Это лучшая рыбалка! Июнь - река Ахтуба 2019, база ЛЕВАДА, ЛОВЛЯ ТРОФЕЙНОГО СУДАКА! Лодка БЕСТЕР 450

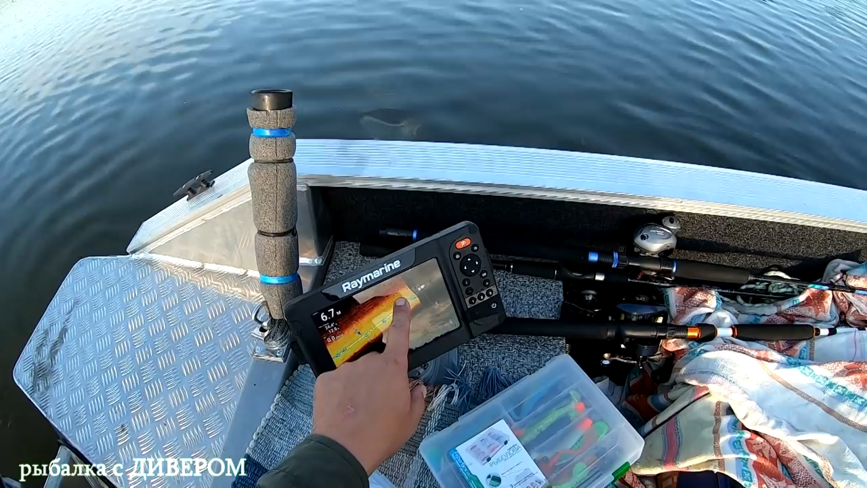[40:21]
Это где-то вот метров 5-9. Короче, вот это вот 10 метров. В ту сторону. Лодка наша идет. Это левый борт. Вот на протяжении 10 метров там рыбка есть. Там уже фигово он что-то пробивает. И под нами прям. И ближе к берегу.